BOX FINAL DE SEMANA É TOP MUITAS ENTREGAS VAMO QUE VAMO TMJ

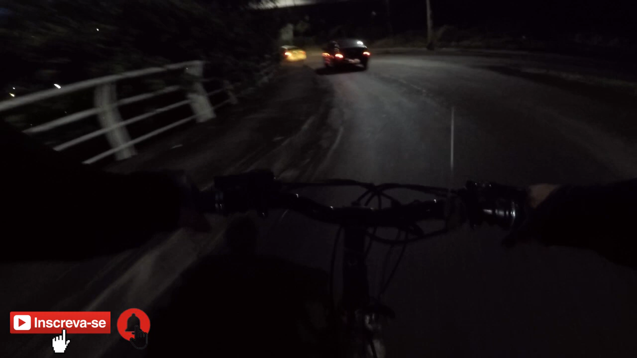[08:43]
É ruim, rapaz Atravessar essas pistas assim Que é na curva Deu mais Deu certo, né? Vamos lá É, rapaz Esse horário aqui é muito ruim De andar na rua, cara É muito carro Trânsito pra caramba Então Atrapalha a gente Chegar nas entregas rápido Entendeu?
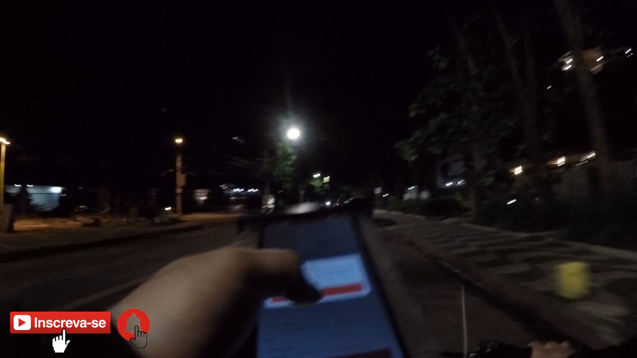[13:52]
Eu vou tentar finalizar a entrega aqui Que eu não tô conseguindo finalizar Não tô conseguindo Mas tem que ficar bem pertinho ali Pra finalizar Eu não tô conseguindo finalizar essa piruleta
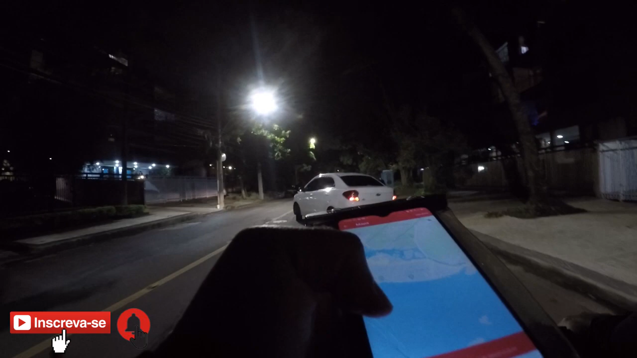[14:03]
Como é que o cara entra na rua sem seta, cara?